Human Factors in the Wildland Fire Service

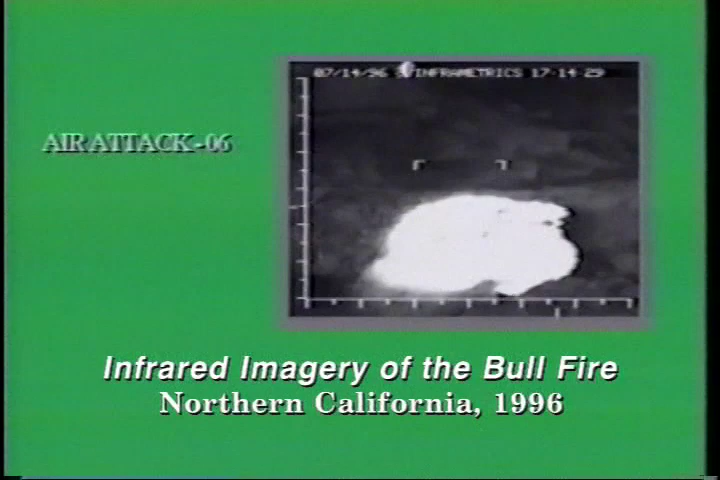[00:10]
Getting a little warm for them. N510, are you getting your folks in there okay? Affirmative. They're trying to get organized.
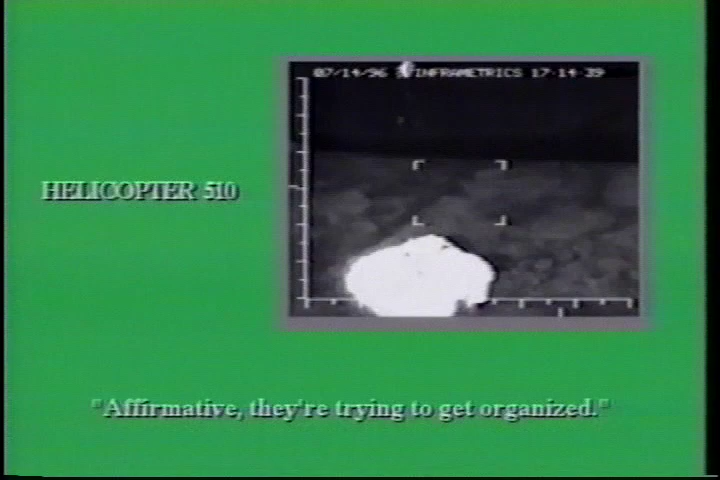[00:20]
Well, you better tell them to hustle it up. That finger's heading right toward your tail right now.
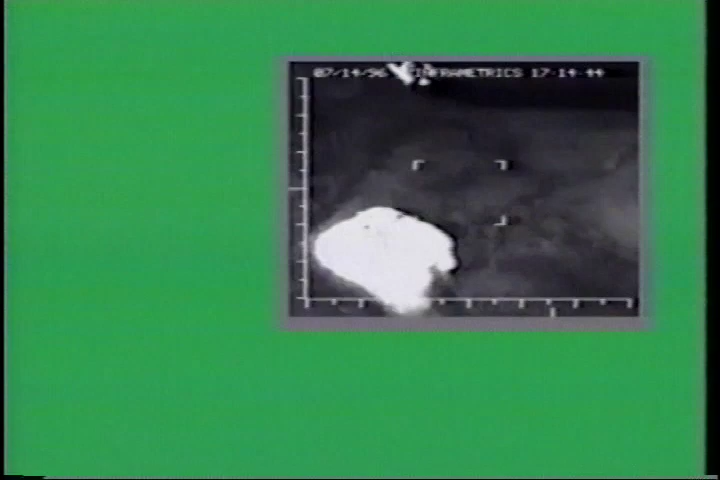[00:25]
Affirmative. Are we still on hold, George?
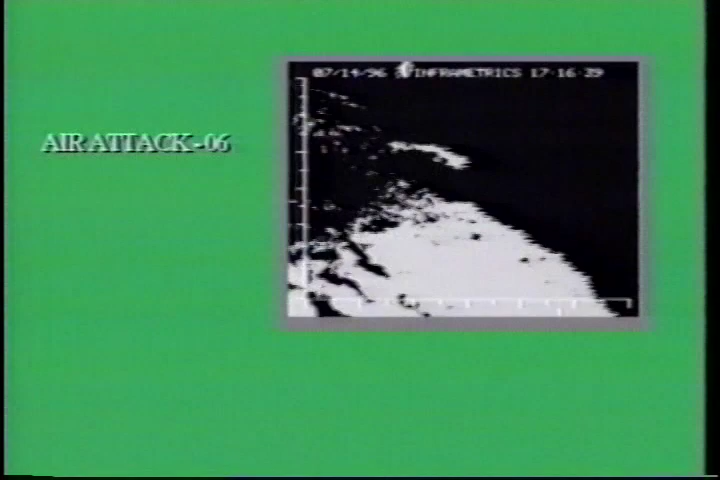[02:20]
All right, 12 and 05, you see the helicopter bending to the west?
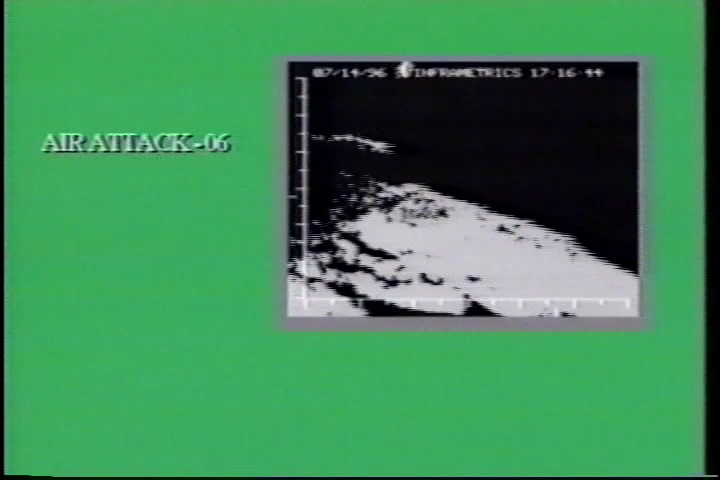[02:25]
What we've done is we're going to go ahead and change strategies now as the heel of the fire is on the west side.
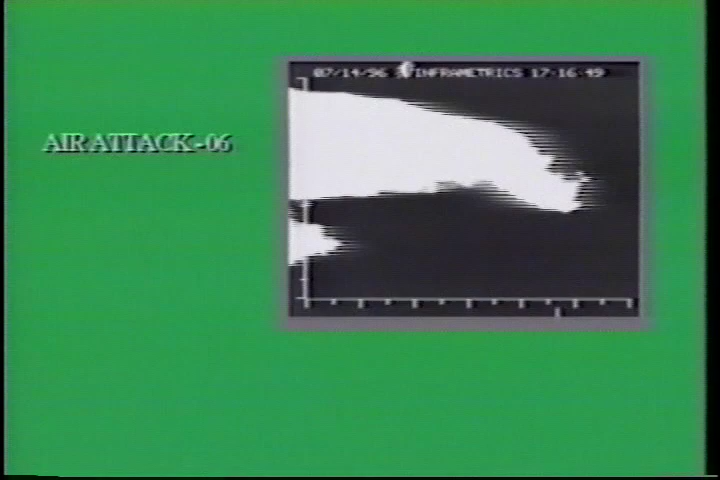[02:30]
We want to take the right flank where it starts to burn hot and carry it on toward the east.
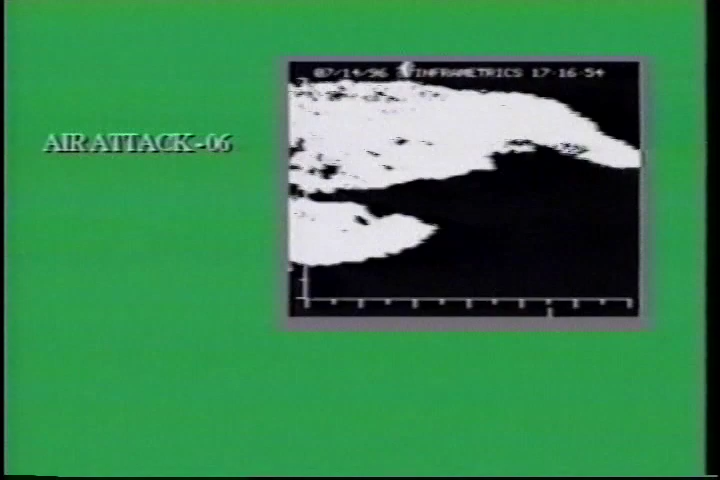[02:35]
Or if you want to come back against the wind, it might be a little smoky. We'll start flanking this thing as it's blowing out.
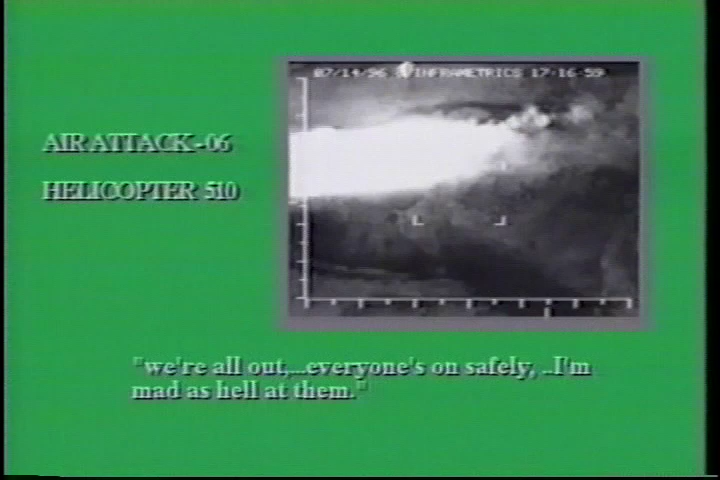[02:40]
He's out safely and I'm mad as hell at them. Okay, Mike.